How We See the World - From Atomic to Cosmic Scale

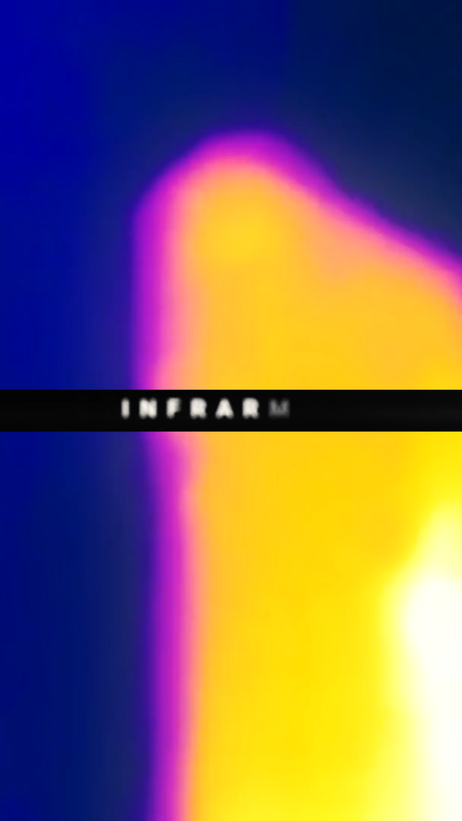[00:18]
Infrared lasers scan low-light areas and use objects' heat signatures to display radiation emitted.